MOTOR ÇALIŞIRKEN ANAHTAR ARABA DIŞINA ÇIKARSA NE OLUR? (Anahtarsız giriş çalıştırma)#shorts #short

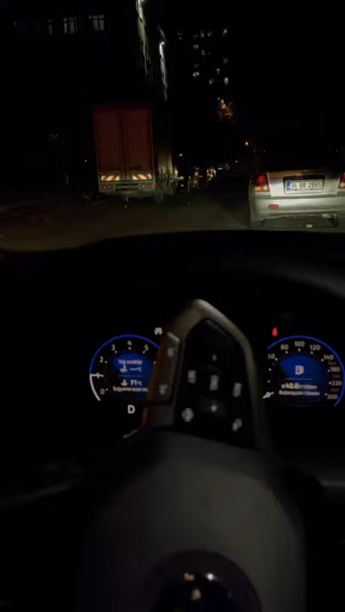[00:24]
Şöyle hareket ediyorum şimdi. İlerleyelim. Araba hala algılamadı. Şu an gitmeye devam ediyorum gördüğünüz gibi.
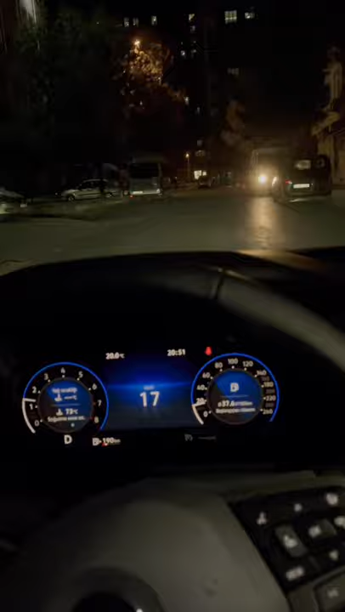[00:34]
Gördüğünüz üzere herhangi bir uyarı vermedi hala. Şimdi şöyle sağa çekeyim. Motor durduralım. Motor şu an stop etti. Tekrar çalıştırayım. Çalıştı. Herhangi bir şey Volkswagen Golf 8'lerde olmuyor. Aracımızı P'ye alalım. Ve motoru kapattı diyeyim.